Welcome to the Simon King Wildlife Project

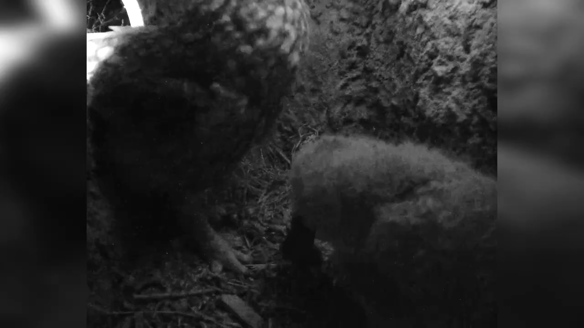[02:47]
For these hunters, and many other predators to do well,
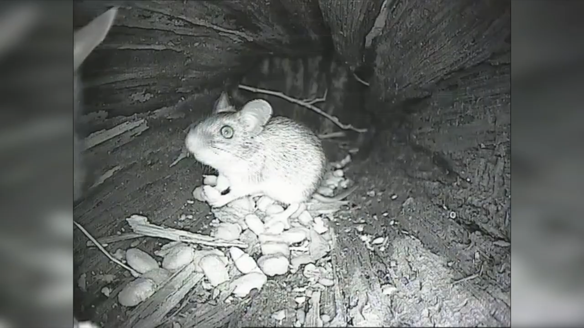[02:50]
it's important that there are lots of creatures in their territory that they can eat, like mice and voles.